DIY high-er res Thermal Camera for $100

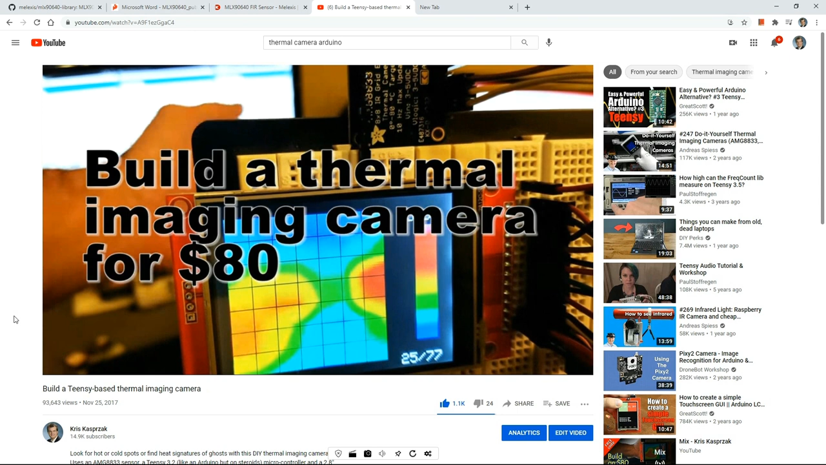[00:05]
you might recall it's an 8x8 sensor, and while the results are decent, it's only an 8x8 sensor.
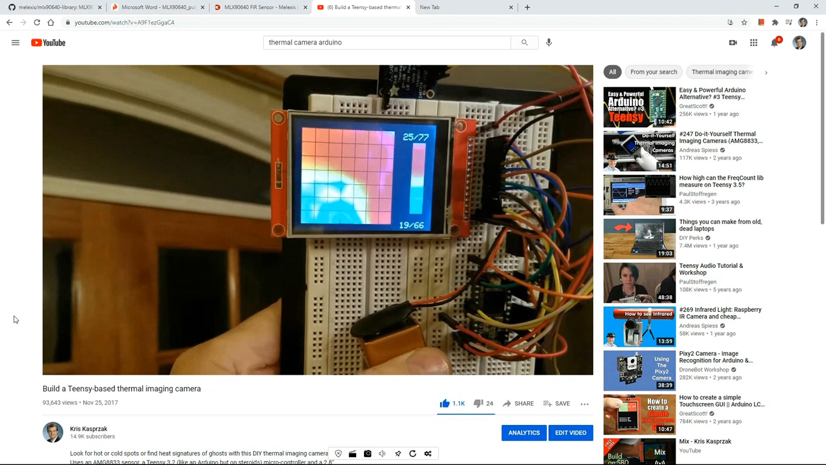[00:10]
I thought my interpolation routines did a pretty good job, but still, at the end of the day, you're not going to get much out of an 8x8 sensor.
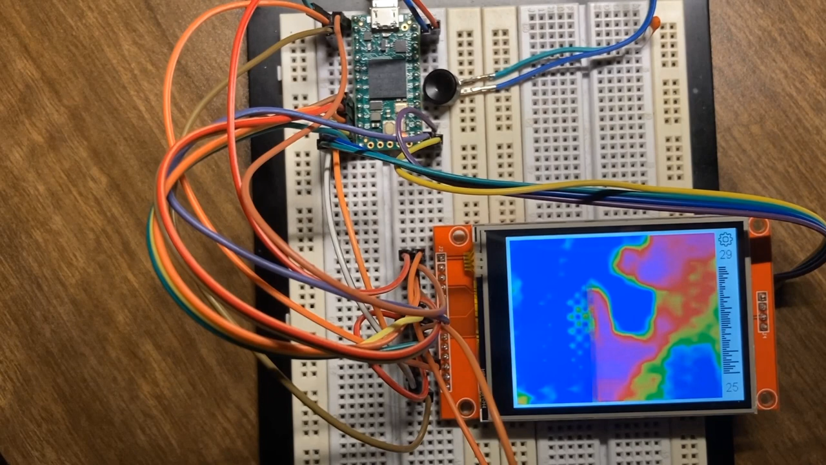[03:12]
I thought the device was defective. The camera was actually fine. You just have to make a very, very close connection between it and your MCU.
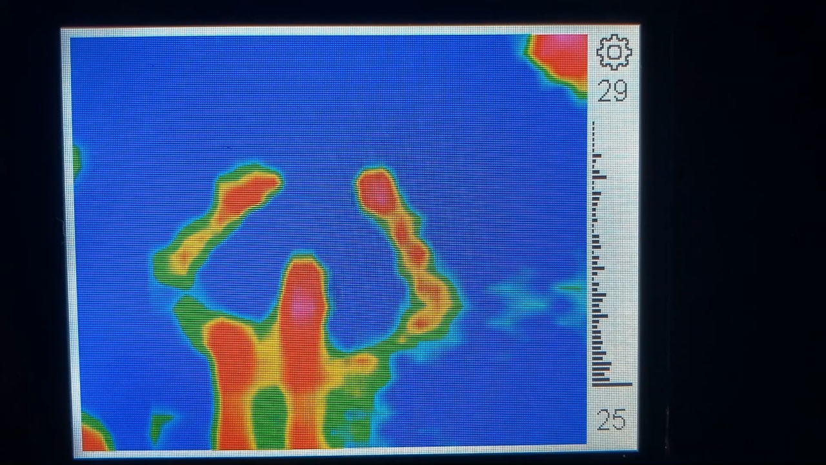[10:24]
And I'll even stand up and wave my hands around so you can see the resolution here.
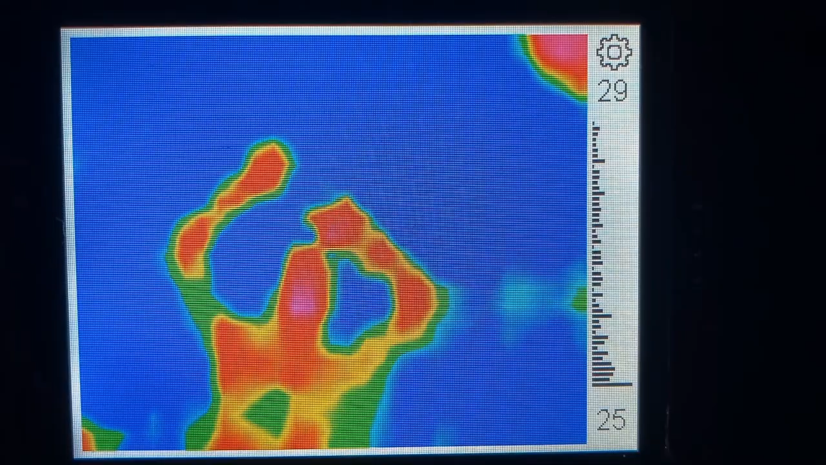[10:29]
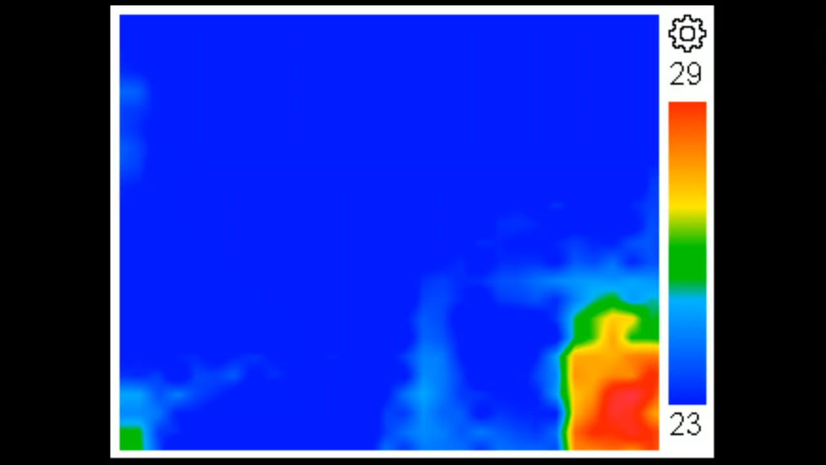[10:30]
I know my iPhone is not doing a very good job capturing the video here.
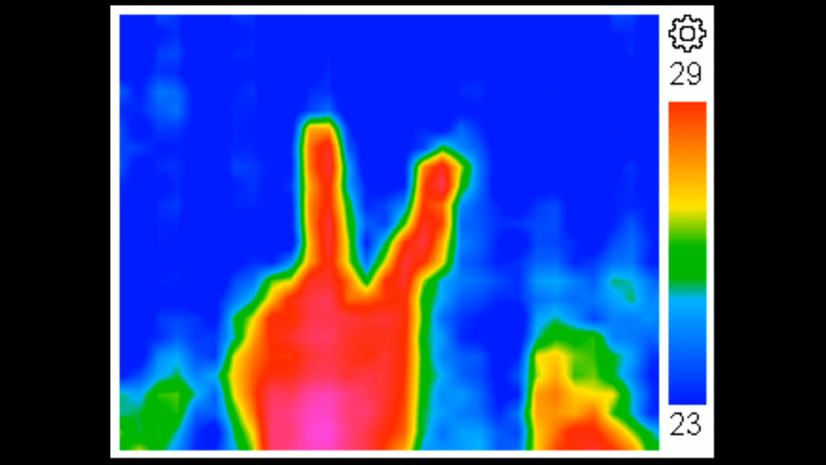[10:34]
So what I did do is use my print screen utility and get several images and stack them up right in my video editing software.
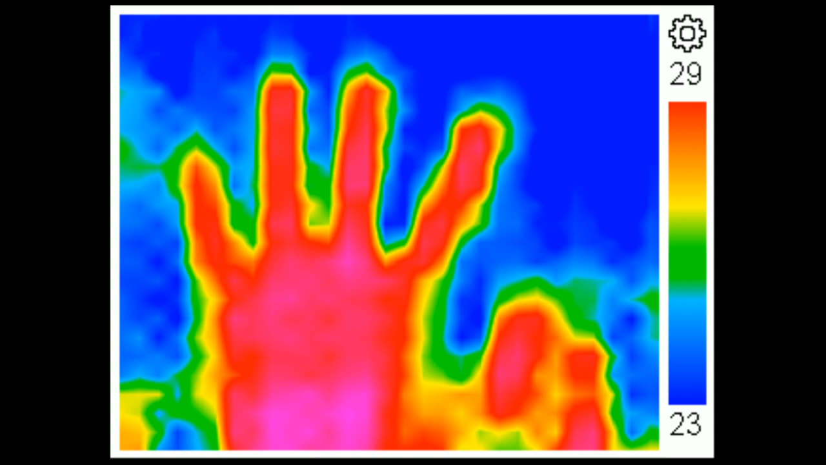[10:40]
This is really what the display looks like. One thing to note that if you're holding your hand real close to the sensor, you get a really, really nice refined image.
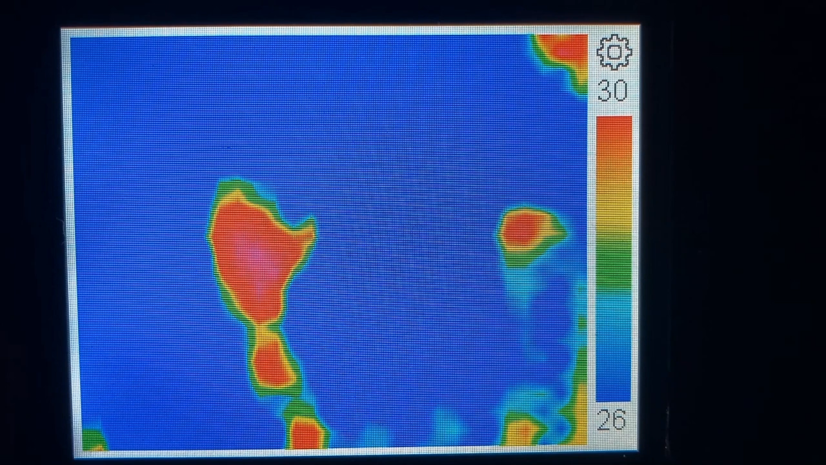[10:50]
But if you move your hand back or stand up or do something more than about four feet away,
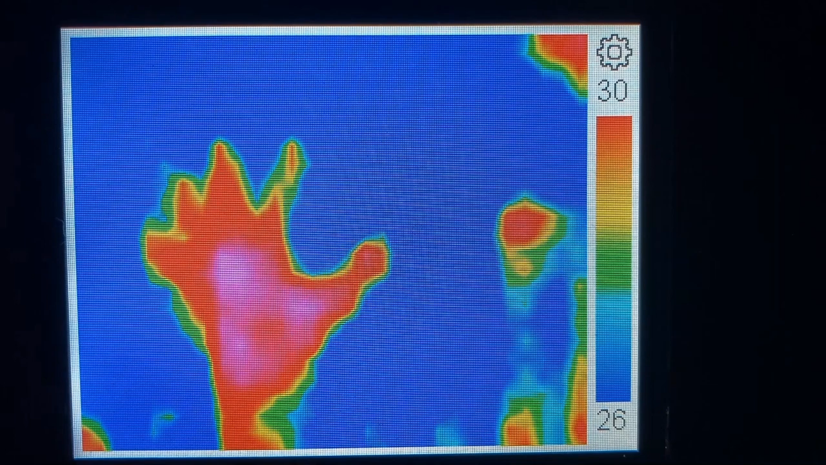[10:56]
yeah, you get kind of just, you get what you get.
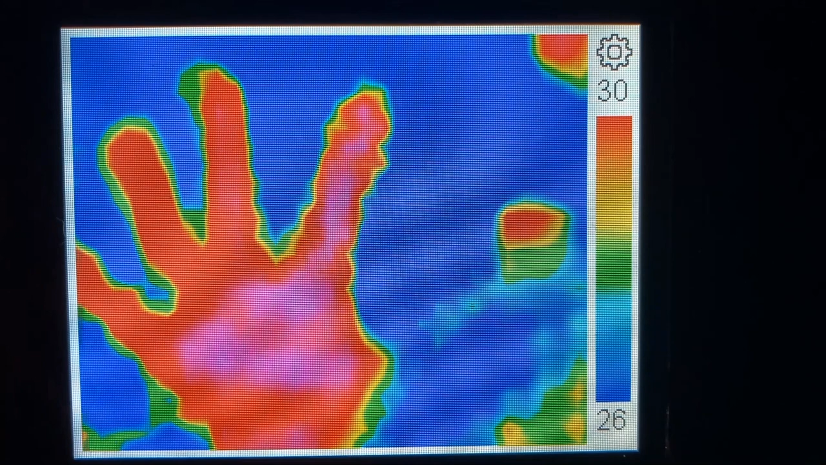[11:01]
Not real fancy here, but I don't expect a lot out of a 32 by 24 sensor array. Tons, tons better than the 8 by 8, but still, it does a pretty good job when you're at close range. Quick rundown of the UI here.